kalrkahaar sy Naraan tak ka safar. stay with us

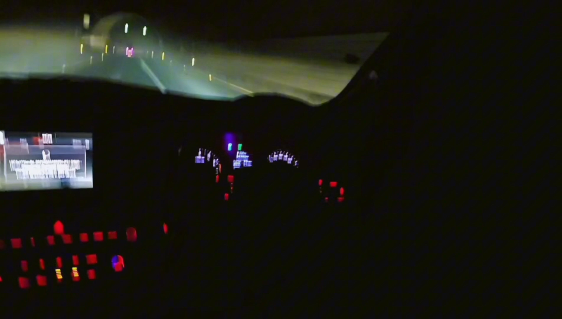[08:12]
तो आप मुझसे ज़रूर कमेंट में शेयर करना आपको हमारे साथ सैर तफरी करके कैसा लगा। तो जी ये ख़त्म होने वाली है, सामने से रोशनी आ रही है।
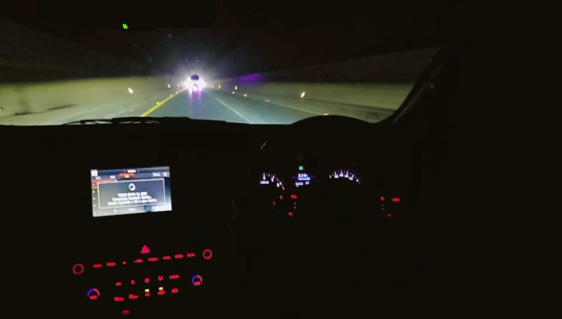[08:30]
यहाँ पे भी मेरी कोशिश थी कि मैं सीधा सीधा आप लोगों से शेयर करती, वॉइस ओवर नहीं करती, लेकिन यहाँ पे भी मेरे बच्चों के जो रोने धोने की आवाज़ें थी वो बहुत ज़्यादा शुरू हो गई थी।
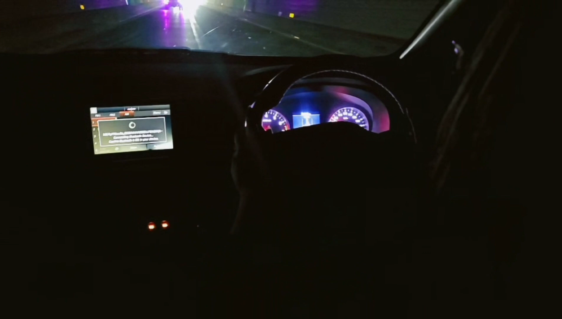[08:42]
और ये देखिए ये ट्रक की वजह से पर्पल लाइट कितनी खूबसूरत लग रही है साइडों पे।